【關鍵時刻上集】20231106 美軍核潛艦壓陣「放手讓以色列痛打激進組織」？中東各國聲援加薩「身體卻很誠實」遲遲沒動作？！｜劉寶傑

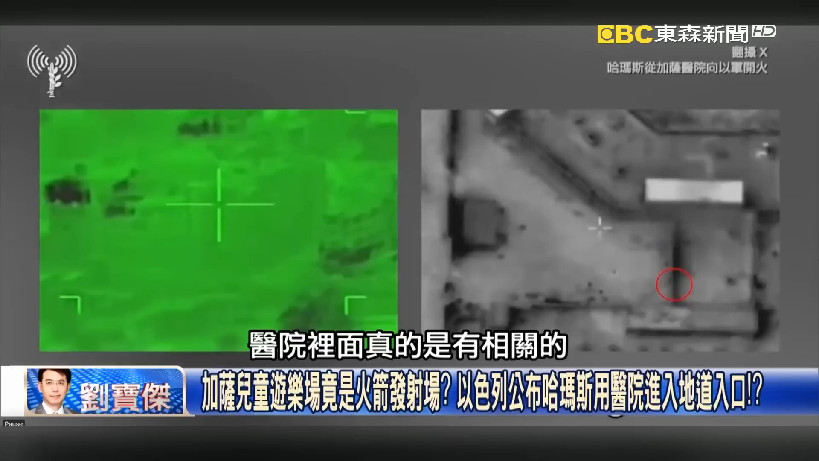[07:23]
关的相关的这个士兵在这边不是我们以色列要指控说他是
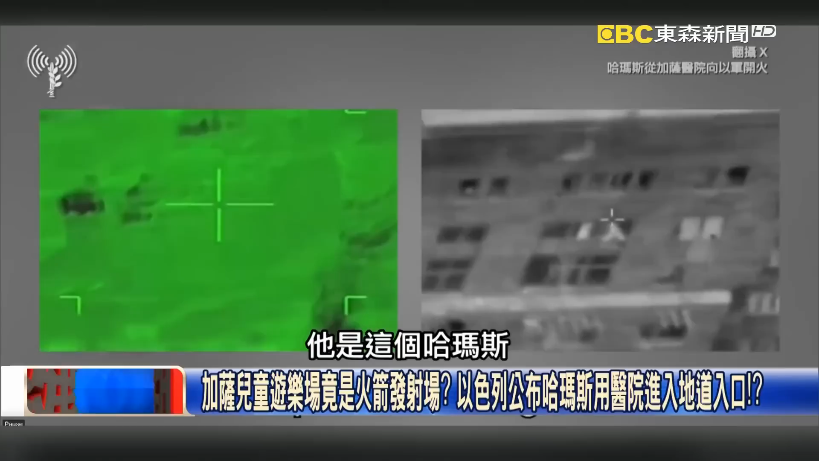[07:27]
这个哈马斯是真的是这个样子他真的还说什么不是说只有这个医
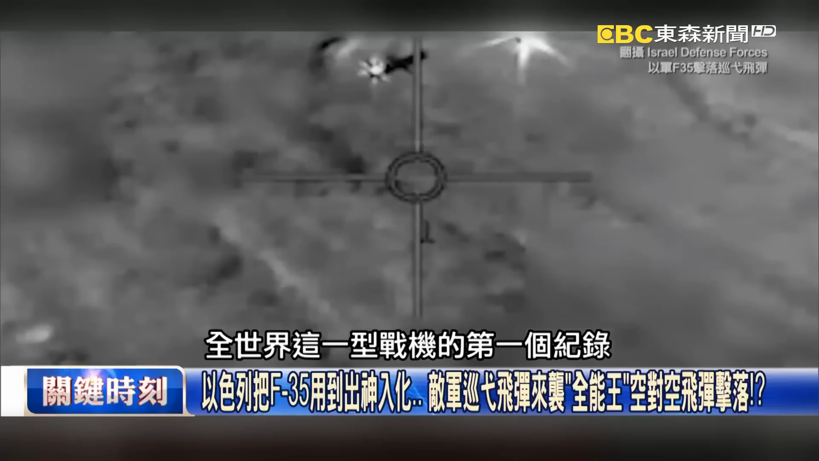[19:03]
以色列使用如必实质比如说你看画面他现在创下了这个全世界Z型战机的第一个记录就是他可以用空中的战斗机击落一枚地对地的巡异飞弹这个很难吗
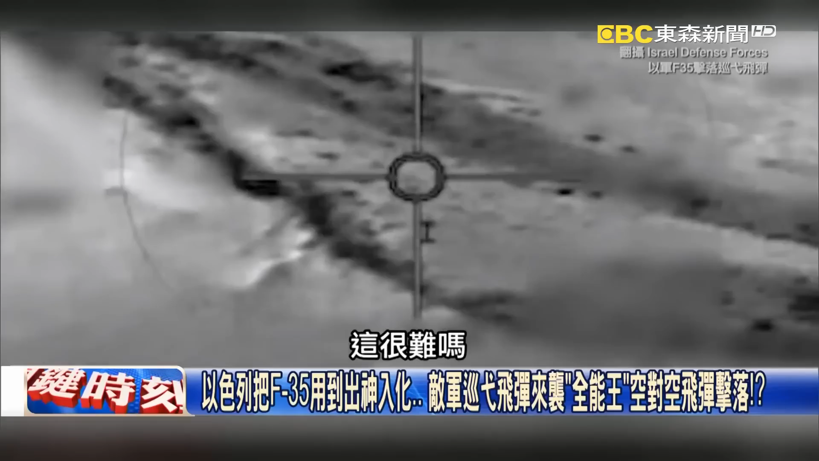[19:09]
这当然难啊很难你想想看一般我们在防空飞弹的体系防空飞弹是在地面上固定不动它只要计算好来袭的这个飞弹它的轨迹和它的这个轨道然后呢瞄准好之后赶快发射一枚 两枚 三枚去拦截集中一枚这个地对地的飞弹就好可是以色列这个不同它是本身它发动AIM发射AIM腰两栋的先进中成攻对攻飞弹或者是AIM-9
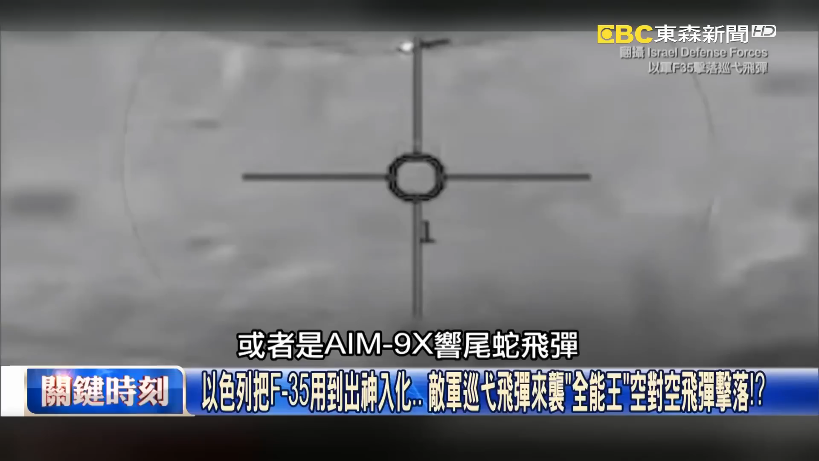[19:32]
X的响尾蛇飞弹那你本身战斗机F35它的最快的速度也要1.6马赫到1.
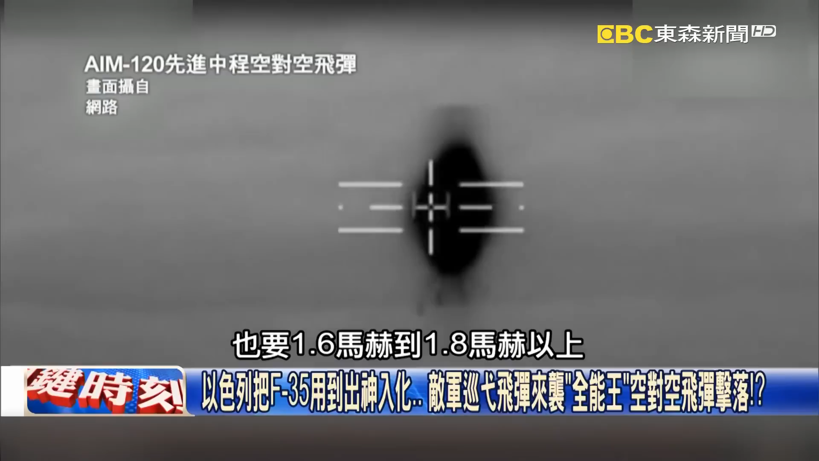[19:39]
8马赫以上它也在行进的它也是在飞行行进快速飞行当中然后它又要发射飞弹去锁定我刚刚讲的那个地对地的巡异飞弹那你说那